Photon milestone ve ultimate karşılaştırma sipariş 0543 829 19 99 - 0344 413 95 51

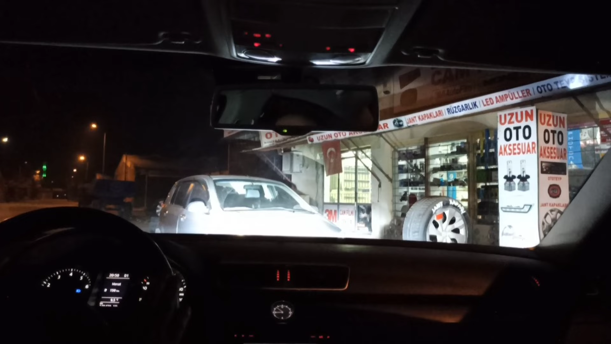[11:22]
Şu an cama vuruyor. Yani diğer kalitesi zampüller şu an her tarafa yaymıştı ışığı. Her tarafa vurmuştu arkadaşlar. Bir de tabelamıza tutalım şöyle. Orada bakın. Odak daha çok belli orada. Düzlüğü daha çok göreceksiniz orada yani.